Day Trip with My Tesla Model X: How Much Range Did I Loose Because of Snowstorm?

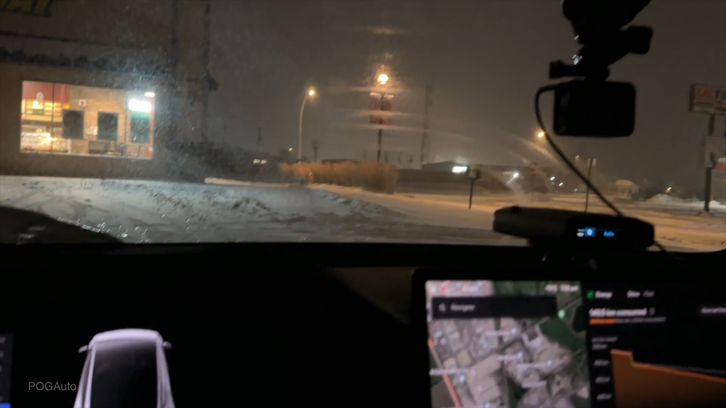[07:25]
and uh yeah this is what it looks like and look at that whenever you have the snow on the car it's actually really cool like this windshield like
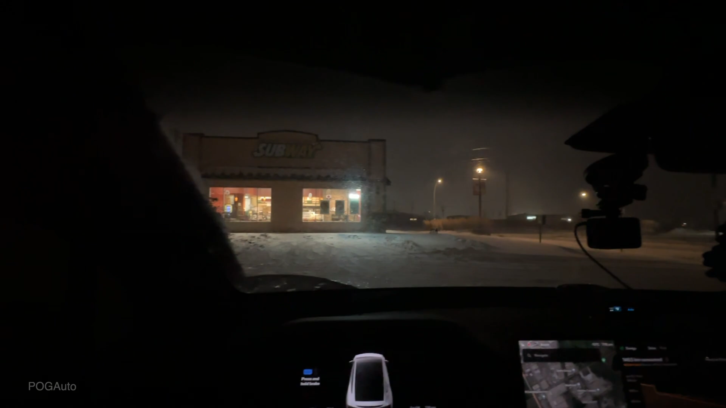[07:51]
that's what it looks like good enough i'm gonna go over to this is the supercharger